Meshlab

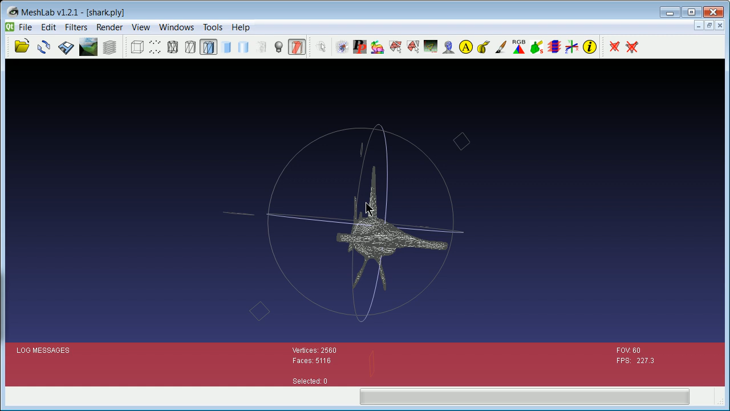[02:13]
Different ways to kind of look at your file. Just in terms of the points that's a nice one there.
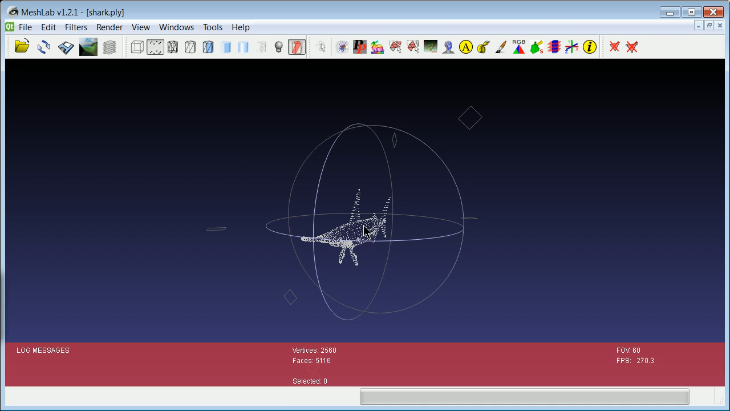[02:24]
If you look at the pure point file there. Kind of neat stuff.
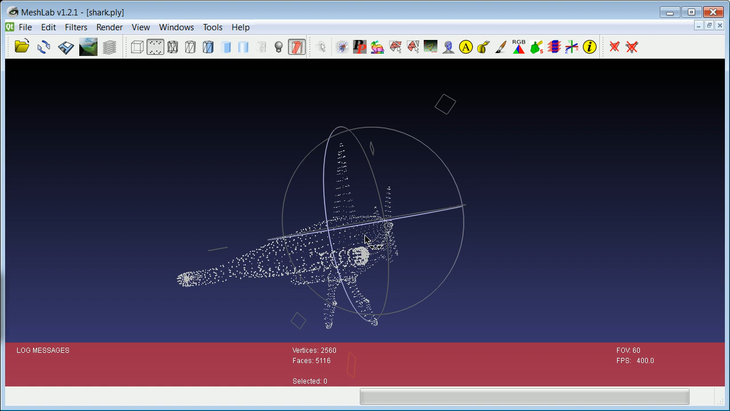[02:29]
So that's that file and once again I'll show you up a new file here.
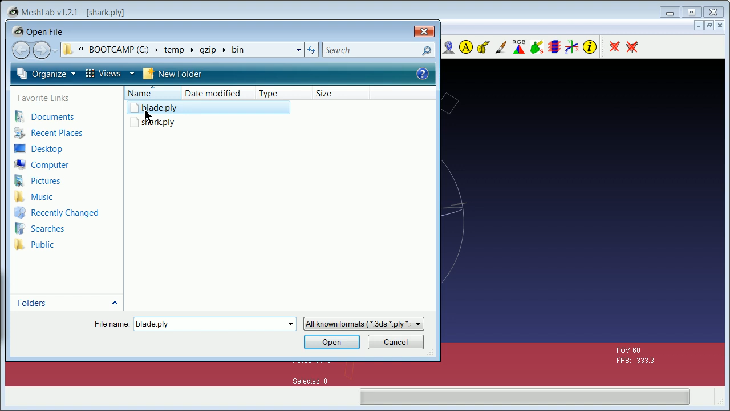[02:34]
This one is a little bit more impressive. It's a blade file.
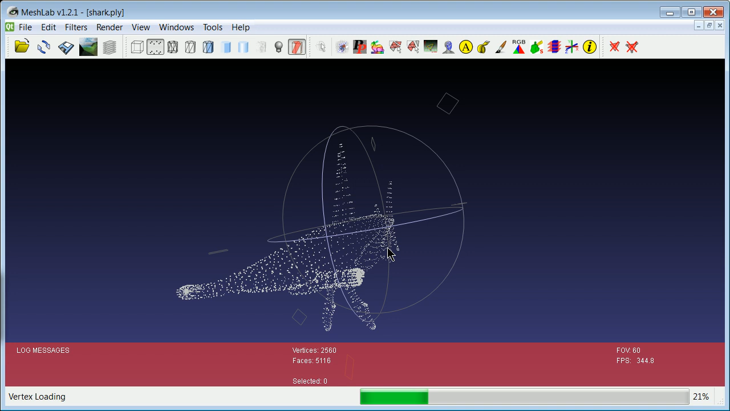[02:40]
It is a scan of a turbine blade. Those of you who are dealing in renewable energy I think you've heard of turbine blades. This is the original turbine. I'm not sure what kind of turbine this is. It could be pretty small. It could be pretty large depending on what it's coming out of.
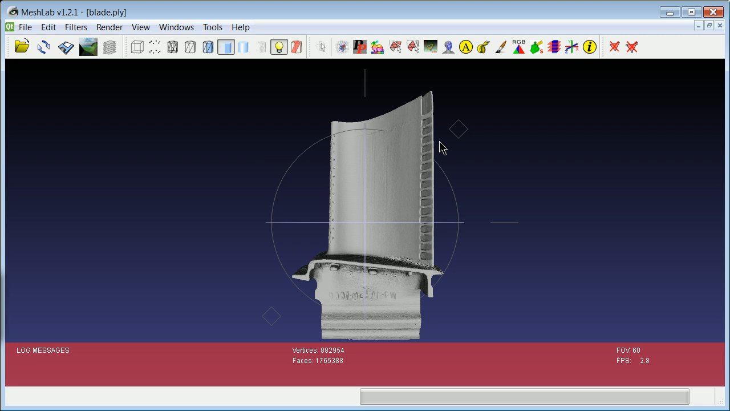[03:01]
But if you notice there I'm kind of moving around. Once again you can change how I look at it by clicking.
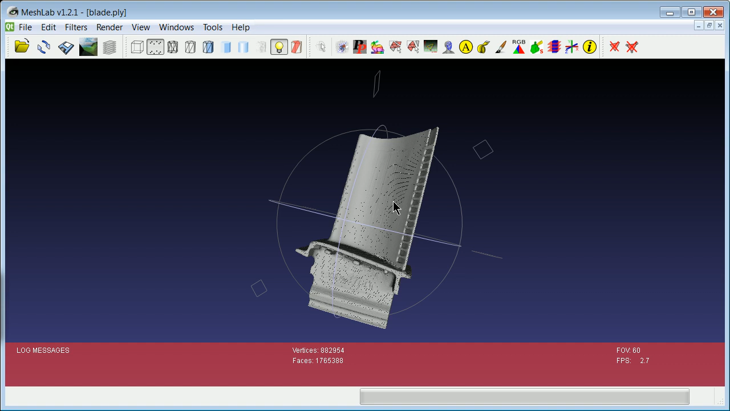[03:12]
And you start to see here when I go to that how dense the points are in this case.
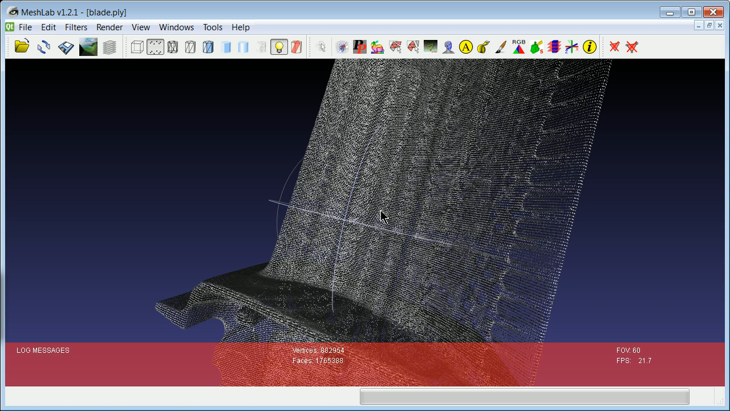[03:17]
So I'll slow down here a little bit. So that is the kind of file that comes out.
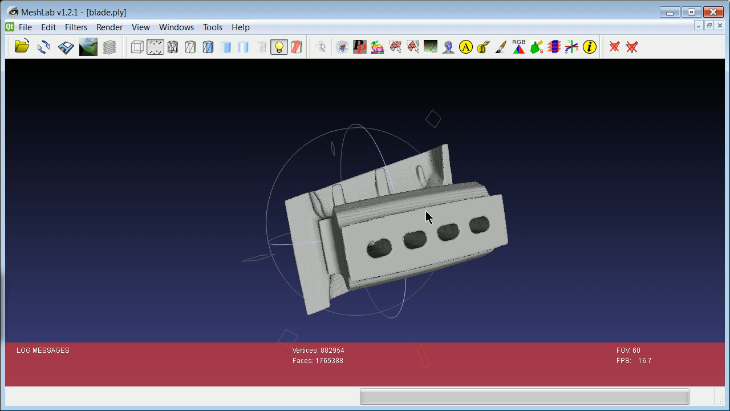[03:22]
I'm scanning around when you do some sort of intensive scan.
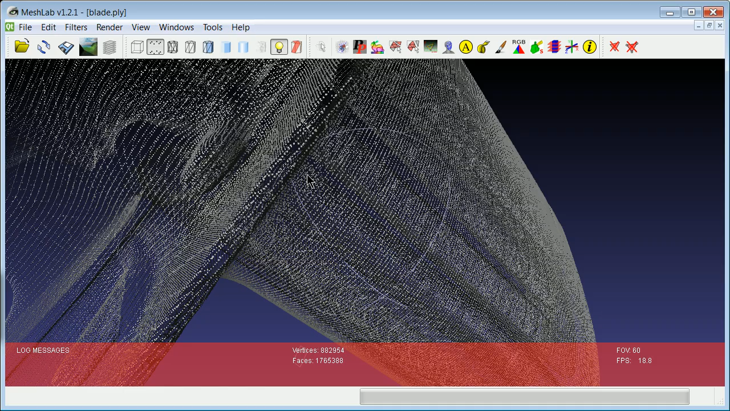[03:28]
You can see all the points that are there. So this file here.
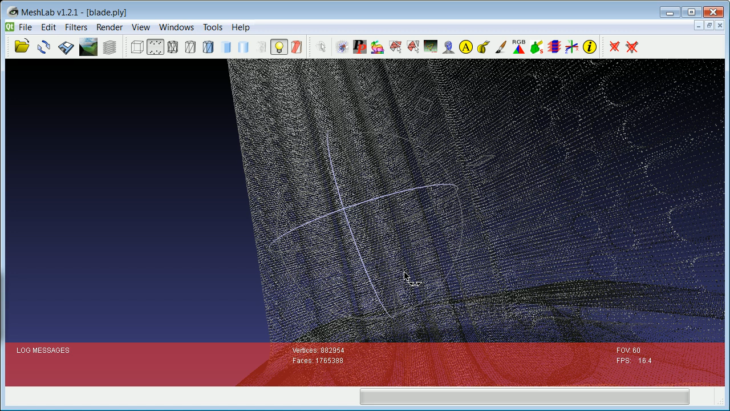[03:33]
The reason why specifically I'm going to be using this software is buried pretty deep in here.
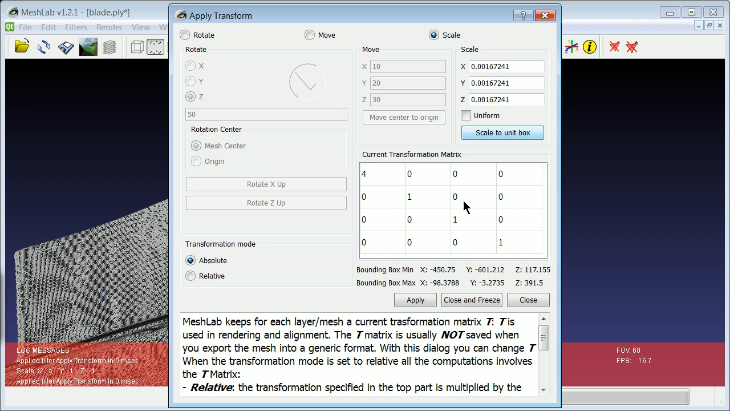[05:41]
Scale the unit box and apply here. And you notice that scale how it's changing the matrix. And what it appears to be doing is each time it's actually just doing one.
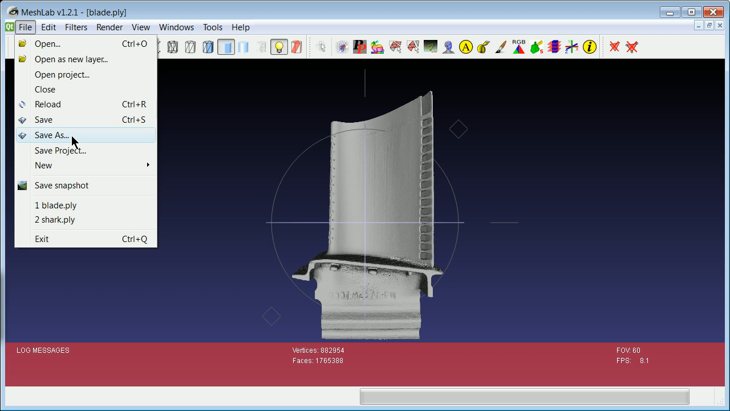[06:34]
So I'm going to do a file, save as, have all kinds of choices here.